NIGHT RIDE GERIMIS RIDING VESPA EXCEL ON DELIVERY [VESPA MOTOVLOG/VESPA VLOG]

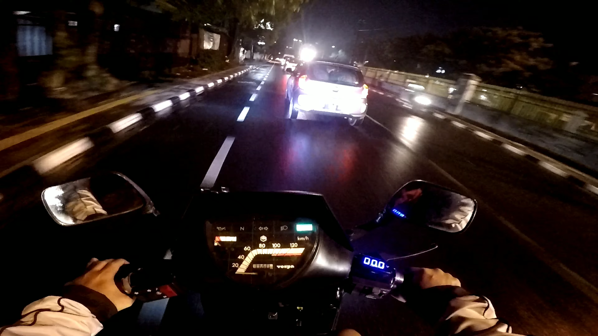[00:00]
Easy bro, it's a little bit hardcore, be careful, but it's okay, I'm running 50 now.
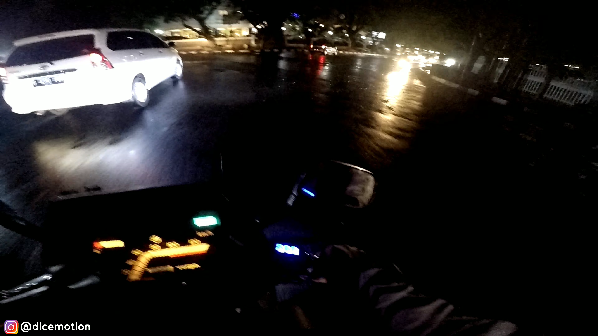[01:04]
here it is also hot like that, but it's okay, safety riding, slow rock just slow rock just bro, riding slow rock if it's a scooter,
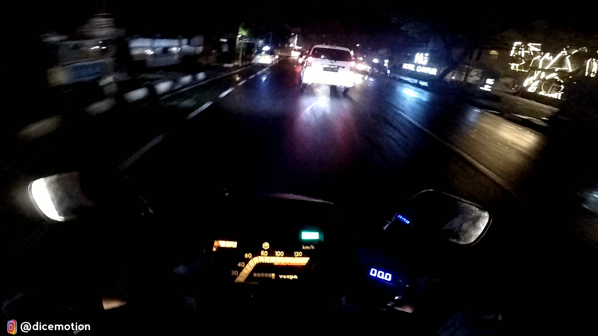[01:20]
nanti kalau riding hardcore, nanti ada waktunya guys, tenang aja, easy bro, it's a little bit hardcore, be careful, but it's okay, I'm running 50 now, kalau yang 50 tadi, jadi ya slow lah, slow-slow aja bro, nah ini apa nih, wah itu ada patung baru,
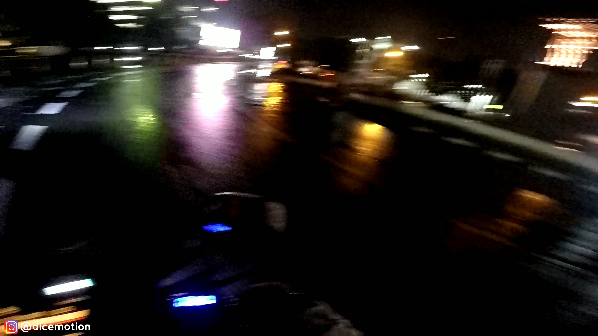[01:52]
udah berapa bulan, udah sebulanan lah di rehab kayaknya tuh, ini piaduk namanya, piaduk, piaduk, jembatan piaduk, kalau orang Sunda bilang piaduk, ya gitu lah, nama aslinya piaduk, piaduk, piaduk, d-u-c-t, kalau dipanggil aja, apa disebutnya piaduk, kalau di Bandung, nah ini kita ke balik kota nih guys,
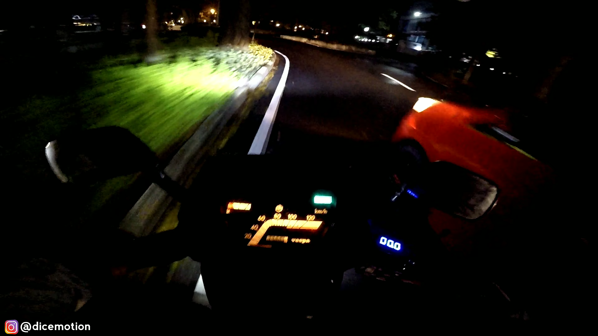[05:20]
Kamana ya mobilnya, sehingga angkot way mawa tekap kiri.